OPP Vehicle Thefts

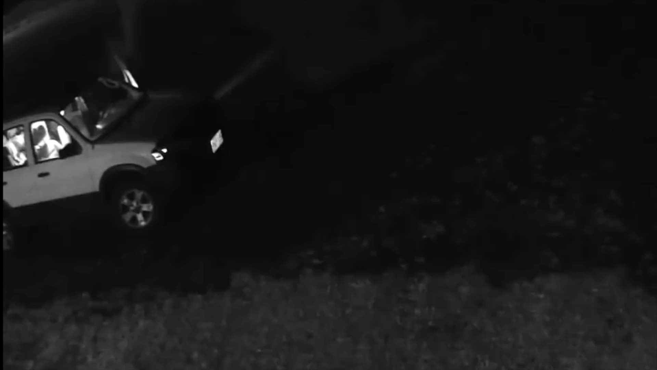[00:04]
Crime Stoppers in the Sault Ste. Marie, Ontario Provincial Police are looking for the public's help in solving a theft. In the early morning on the 21st of October 2018, an unknown male attended a residence located at 44 Birch Street in Echo Bay, Ontario. The male can be seen walking towards a white Ford Escape which was located in the driveway. The male gained entry to the vehicle by opening the driver's door. Once inside the vehicle, the male removed an Apple iPad and a small amount of change.